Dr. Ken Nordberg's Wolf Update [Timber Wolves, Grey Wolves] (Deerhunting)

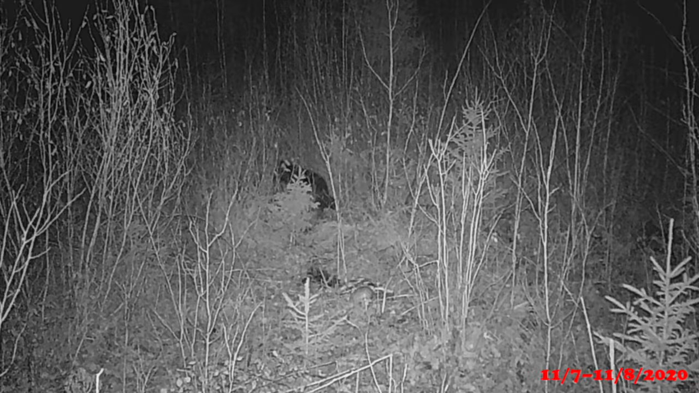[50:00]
And we look and look at this wolf and he looks like he's a younger wolf.
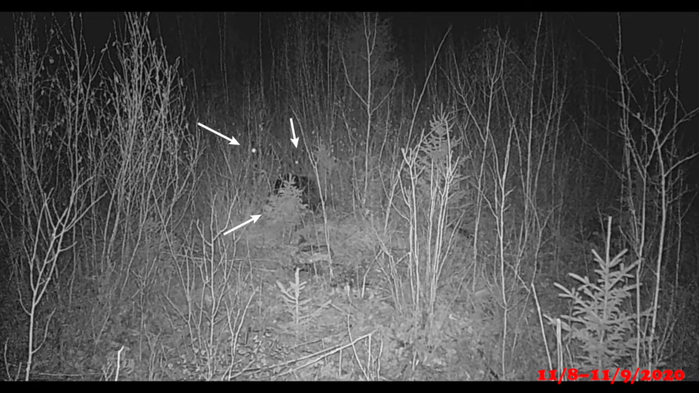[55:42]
And at this point, they start feeling, well, we could see the glowing eyes of a third wolf in the background. So there were three wolves there at this point. At this point, it was kind of hard to judge whether this was the alpha male and female of my study area, plus a pup, a grown pup, or not. Kind of hard to judge that. But as soon as the other, they came in, shortly after it got dark in the evening, there was two other wolves.
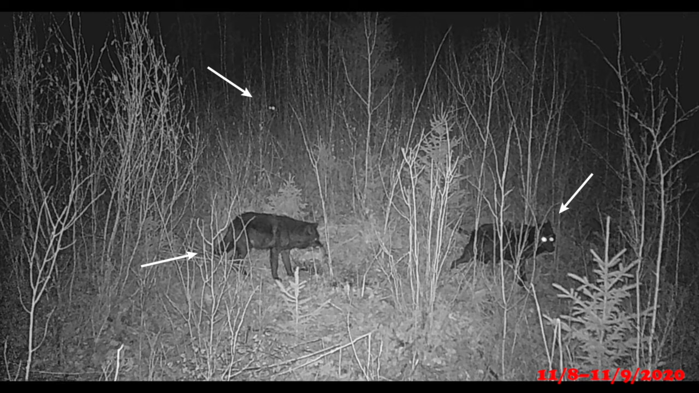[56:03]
And from that time on, they fed heavily on that gut pile. They ate that pile. So we didn't really get a good picture of that third wolf. Okay, we got good photographs of two of the wolves, both of them black. And then we had the eyes of the other one that were in the background there. So we knew there was another one there. And the camera wasn't taking pictures, snap, snap, snap like that.
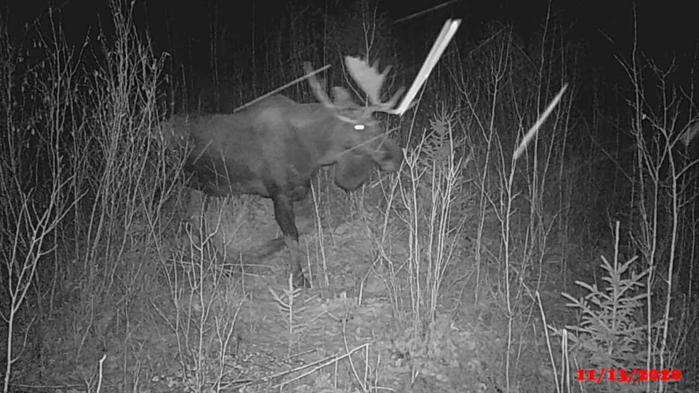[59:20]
And then, only four minutes later at 1.08, a bull moose showed up. You know, he didn't have huge antlers, but they were pretty decent.